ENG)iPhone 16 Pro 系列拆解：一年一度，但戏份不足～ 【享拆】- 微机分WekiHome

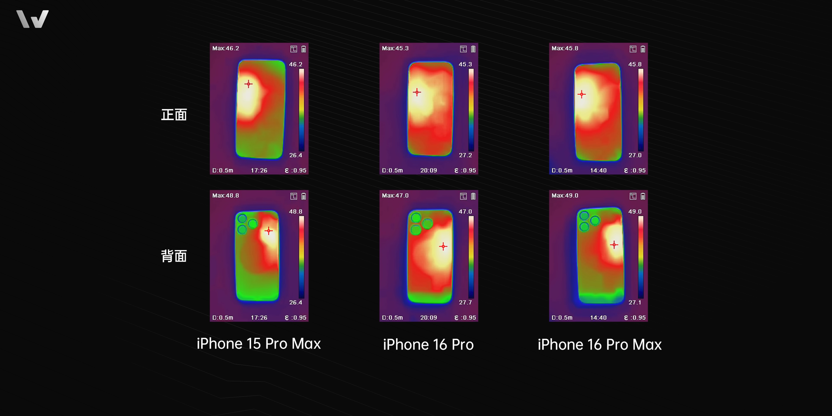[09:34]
從溫度分布來看均熱能力相比上代已經有明顯提升了希望蘋果在散熱用料方面別再擠牙膏了真的白瞎這顆強悍的SoC了取出面容ID模組對比上代